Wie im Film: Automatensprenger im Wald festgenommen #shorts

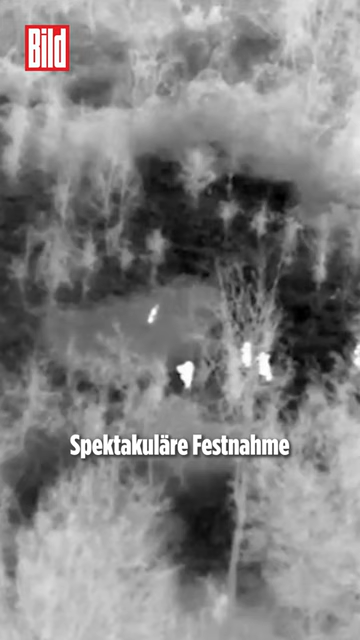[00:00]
Spektakuläre Festnahme mitten im Wald. Sieht aus wie Hollywood, ist aber reale Polizeiarbeit mitten in Deutschland.
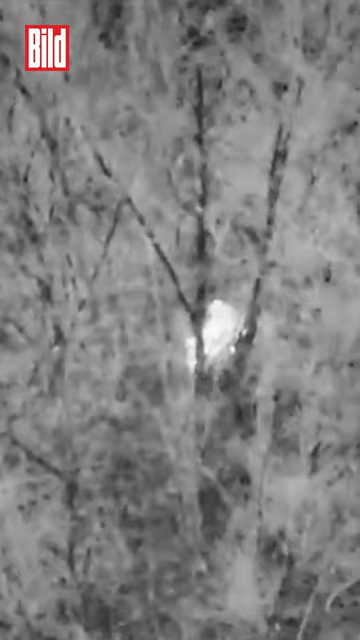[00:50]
Doch der Polizeihubschrauber hat eine Wärmebildkamera an Bord und spürt sie auf.